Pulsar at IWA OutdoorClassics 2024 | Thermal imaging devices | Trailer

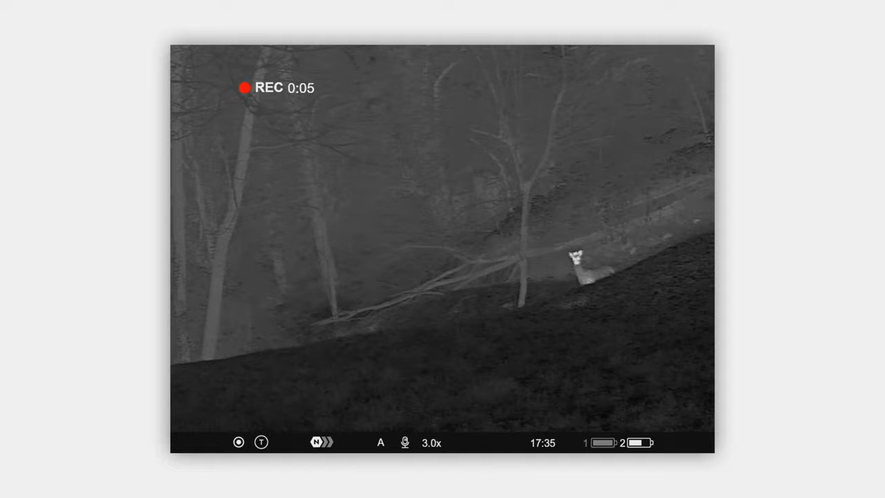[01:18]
Digital channel offers ultra-low light, full HD night vision.
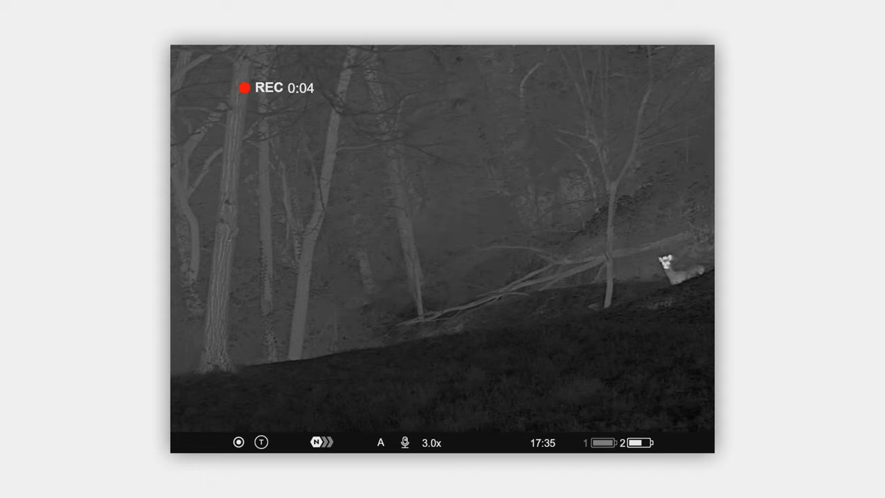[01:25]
So, after spotting target with thermal, simply switch to digital.
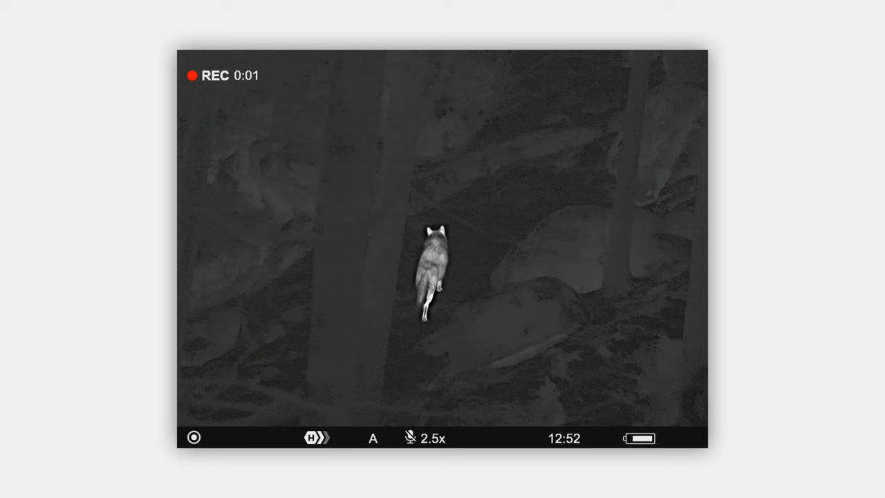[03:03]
It features a wide field of view and a great detailed image of observed object even while zooming in.
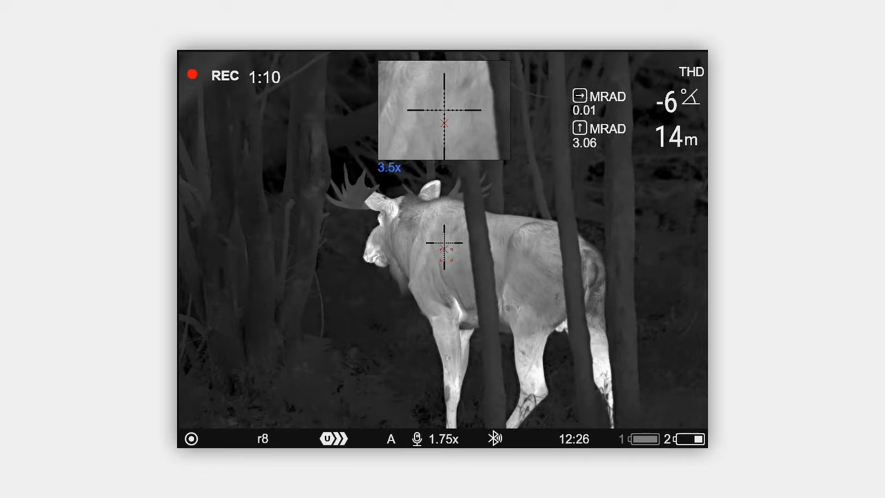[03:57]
And due to sensor size, offers an incredibly detailed image quality on any level of magnification.
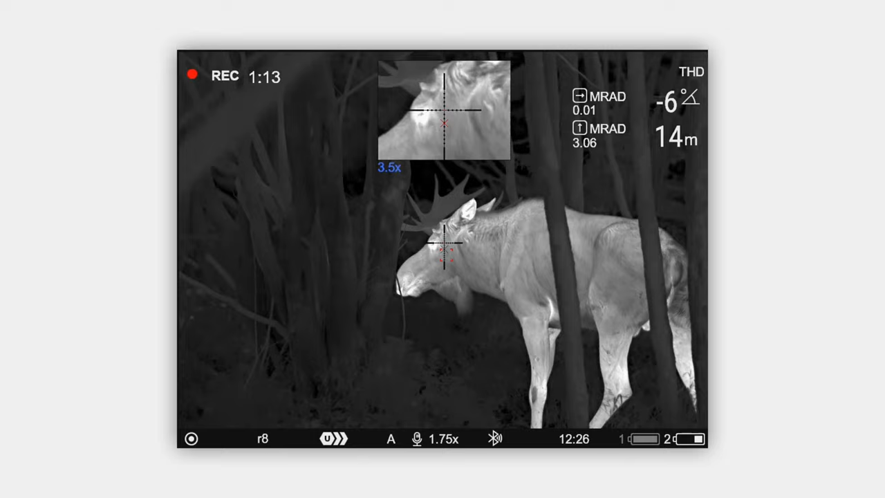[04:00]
Plus, the Thermion XL has a built-in ballistic calculator, just like all other Thermion LRF models.